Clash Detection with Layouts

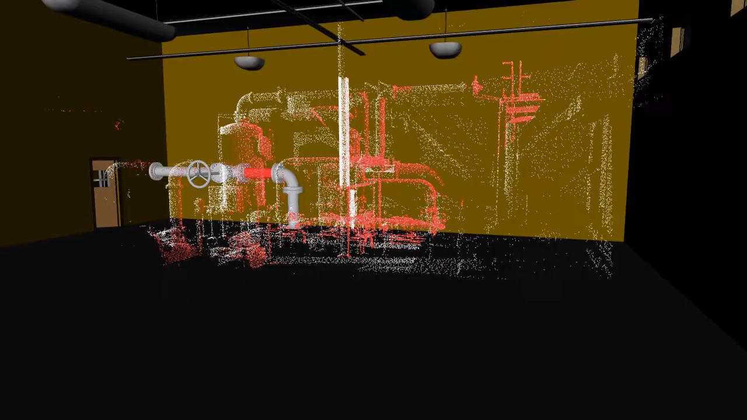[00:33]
The digital model of factory layouts, work cells, and production lines can be inspected to detect potential issues such as equipment collisions and space restrictions.
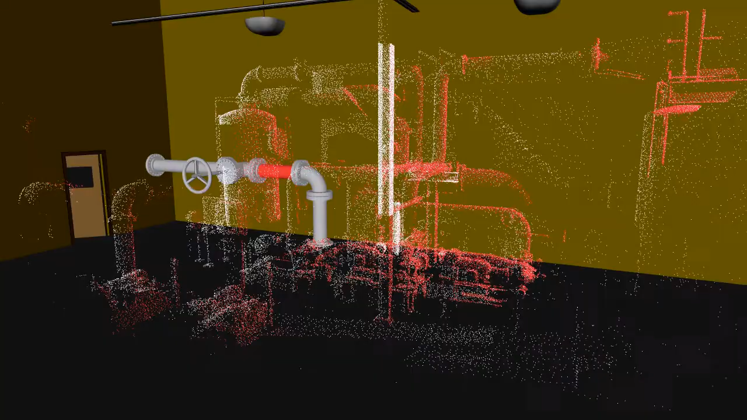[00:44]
Navisworks also works with laser scan point clouds.
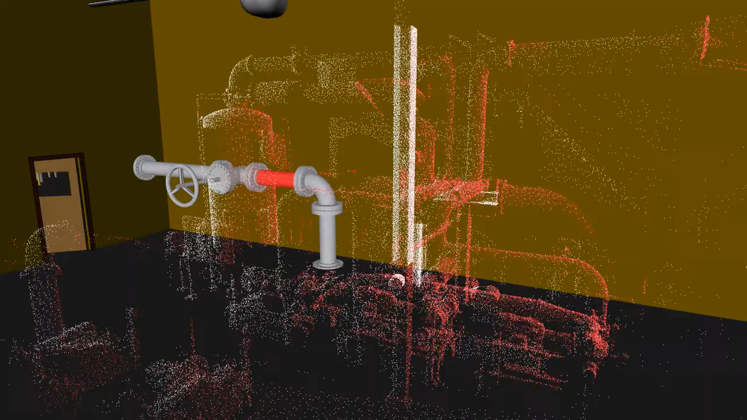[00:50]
Large volumes of point clouds can be imported into the digital environment to compare the as-built laser scan with the 3D model data.
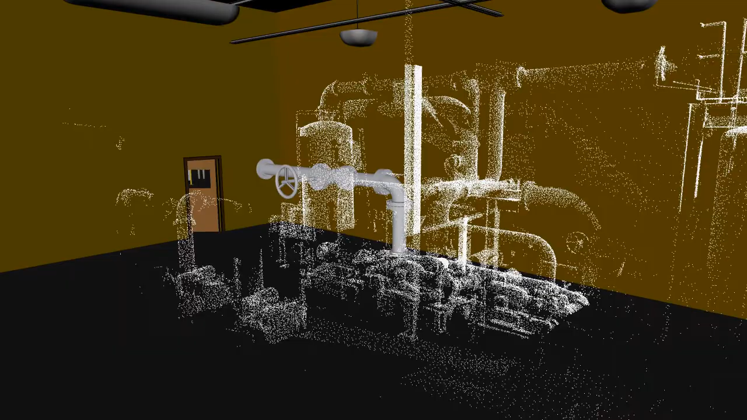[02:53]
Point clouds are not solid models.
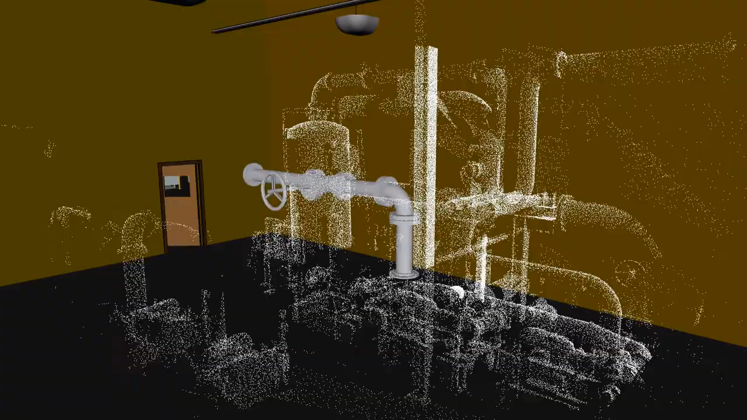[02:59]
They're just a collection of individual points shot by a laser scanner.
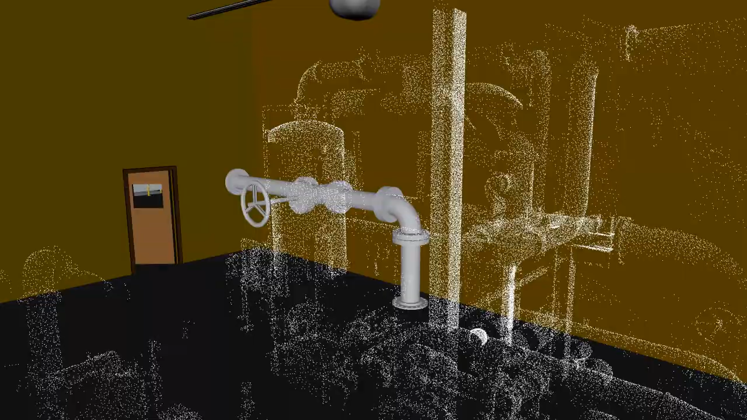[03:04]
Navisworks can detect interferences between the as-built point cloud and a new digital model.
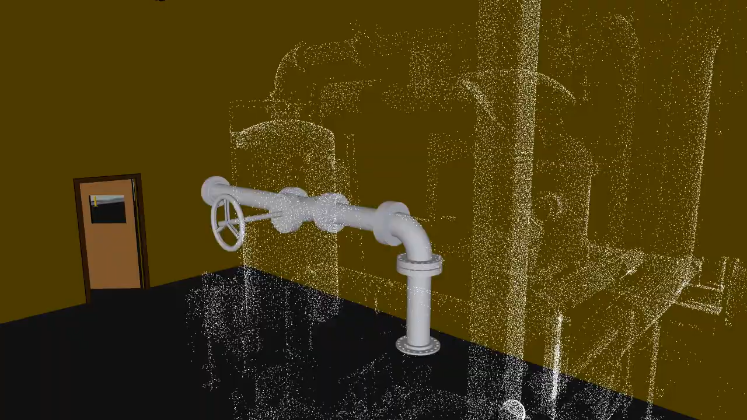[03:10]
For this portion of the demonstration, I need to determine if the new digital model of the pipe run interferes with the as-built point cloud of the boiler room.
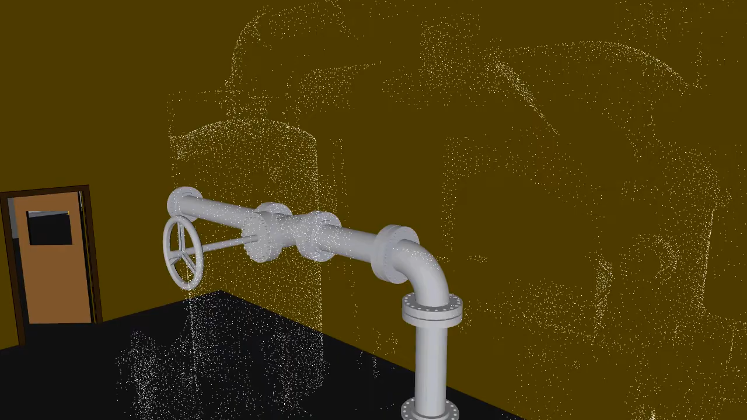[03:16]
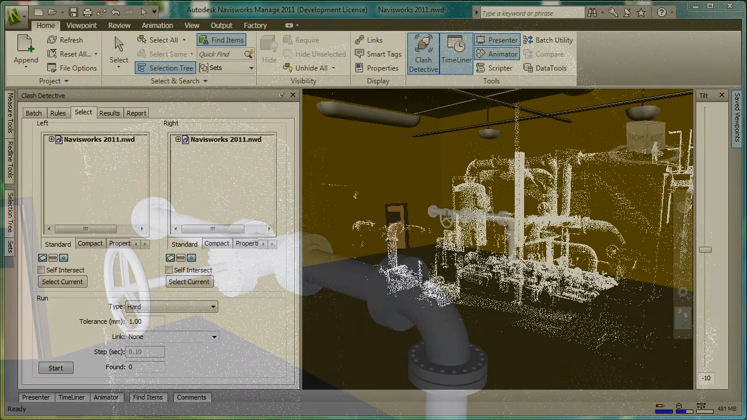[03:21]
On the clash detection selection tab, for the left-hand selection set, I'm going to select the boiler room point cloud. I need to make sure to analyze the boiler room in way of points. For the right-hand set, I'm going to select the pipe run model, and I'll be doing that analysis based on surfaces. For this demonstration, I need to change my interference type from hard to clearance.
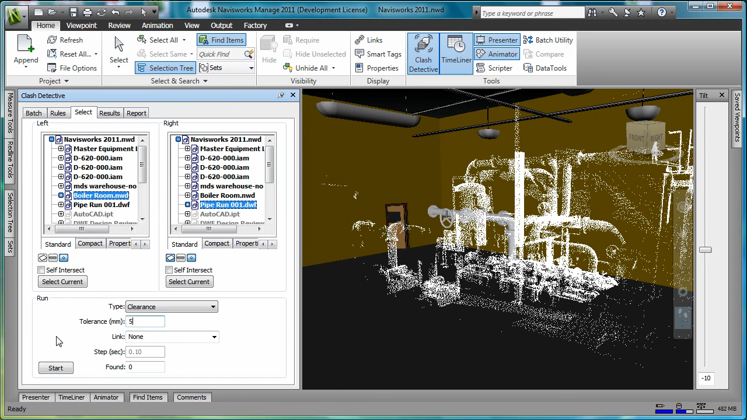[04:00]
My minimum tolerance for the clearance will be 5 millimeters. I'll click the Start button to analyze the interference. Navisworks reports back that one interference was detected. I'll click the Results tab, and the two interfering components are highlighted.
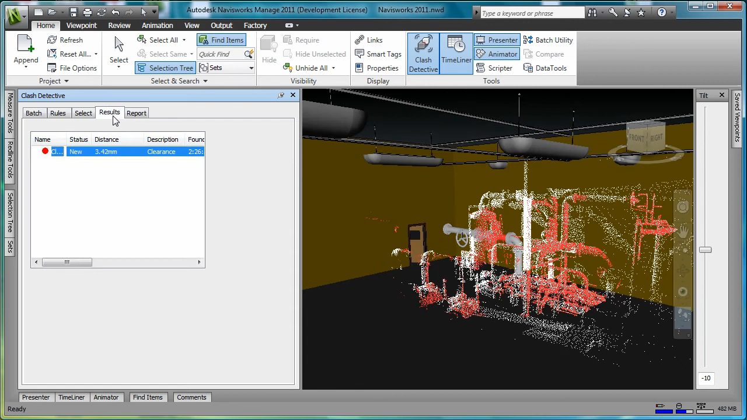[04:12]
We can walk into the assembly and see where the point cloud interferes with one of the members in the pipe run.